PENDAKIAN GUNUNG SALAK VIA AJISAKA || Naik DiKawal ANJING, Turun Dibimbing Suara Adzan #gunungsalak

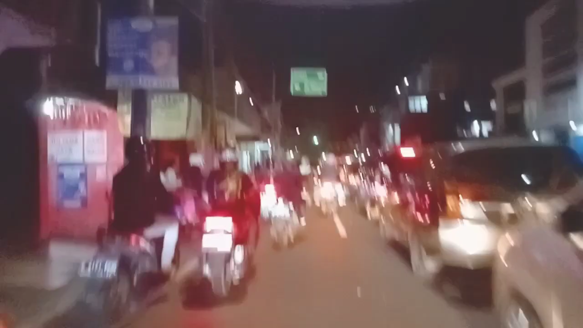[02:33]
gua pun melanjutkan perjalanan menuju base camp Siliwangi Ajisaka yang berada di daerah kota Bogor untuk
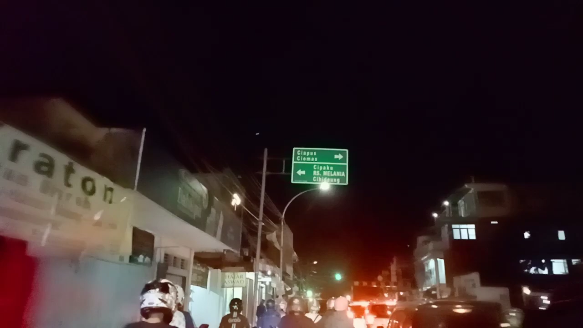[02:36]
segera melakukan istirahat dan besok paginya akan melakukan pendakian seorang diri pertama kalinya tektok via Ajisaka.